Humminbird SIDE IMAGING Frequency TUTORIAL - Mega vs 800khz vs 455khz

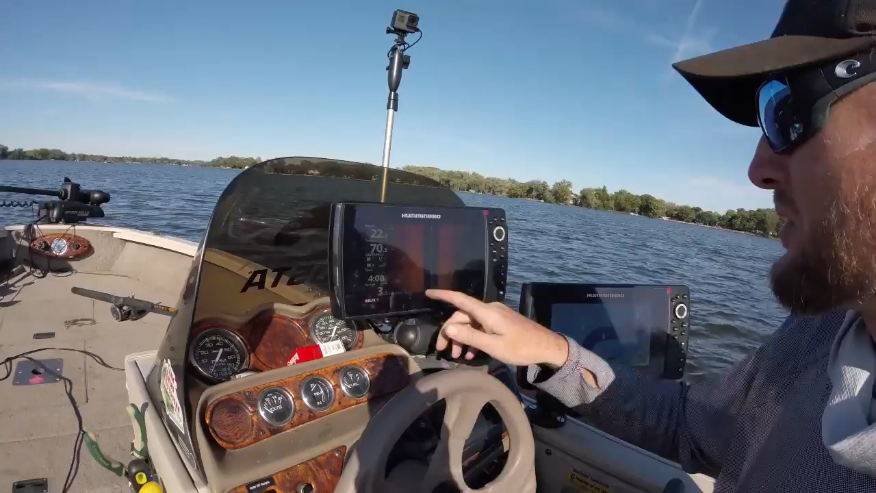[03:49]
You can actually Mark it to mark these waypoints if I marked A nice rock clump over here. All I do is hit my arrow over here
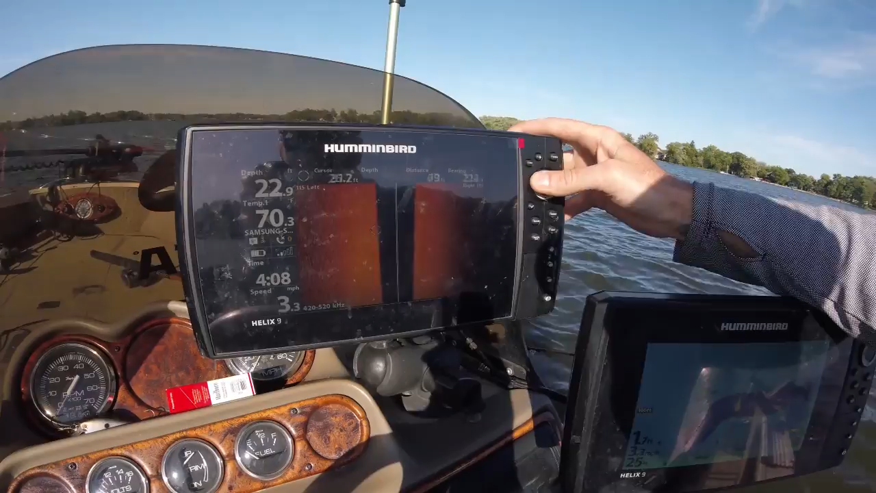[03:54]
Wherever this wherever this is you just hit
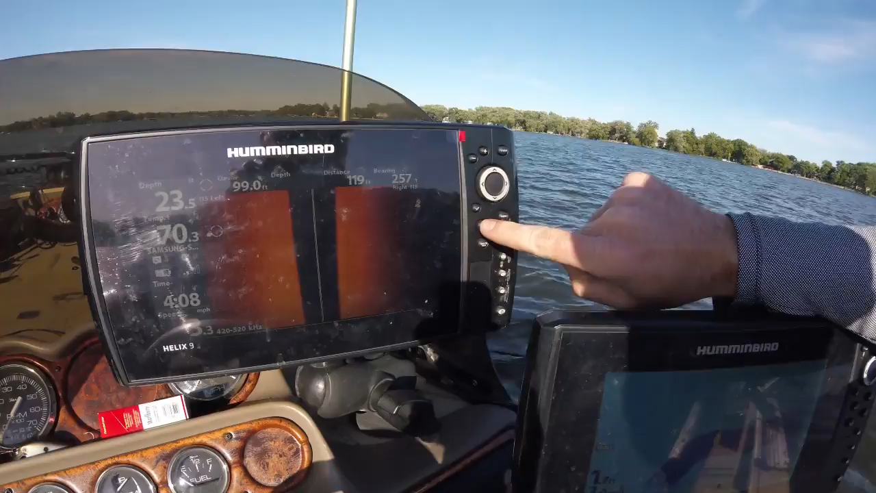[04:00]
Mark that's going to put a waypoint right here.
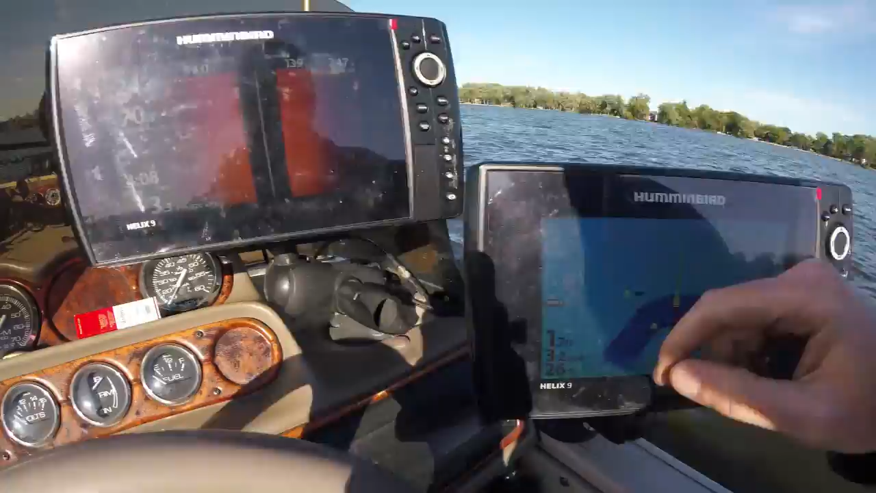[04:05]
It actually just marked this waypoint out to the left And that's exactly how you can mark stuff with your 455 Way out 100 foot
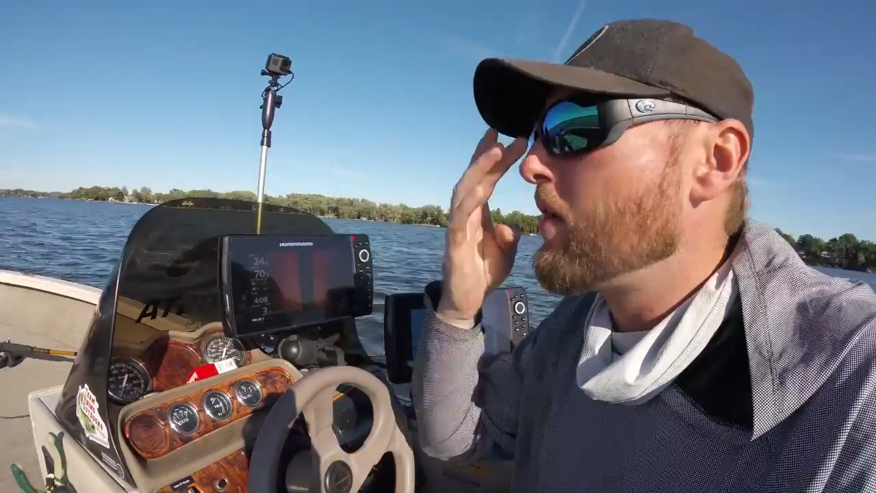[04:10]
110 foot out to the left and right you can mark stuff And you can see how clear you can see all the way out to 115 foot i'm covering a 230 foot Span and i'm and i'm going to be able to see a lot of stuff if I switch this over to mega you're going to actually see
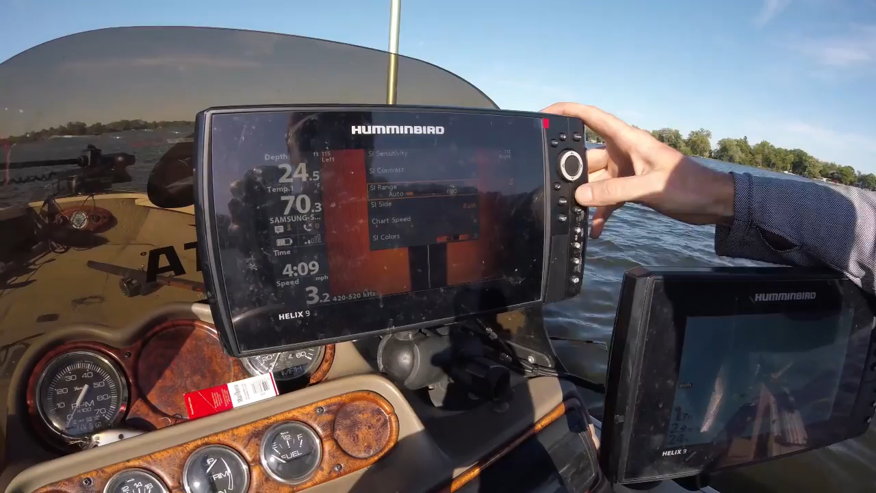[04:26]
What happens hit the menu button twice
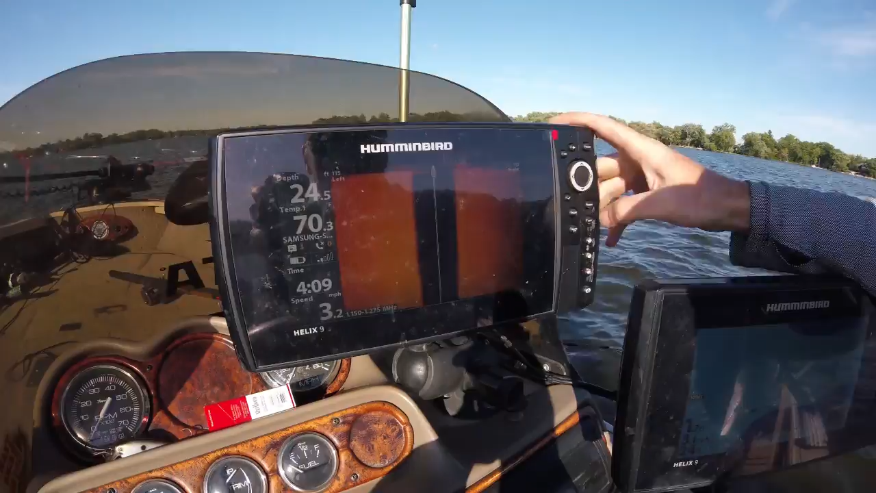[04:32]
On screen: depth 24.5 ft, speed 3.2 mph
It's already got the screen blacked out on both sides mega is no good on these gen 2 units for when you're out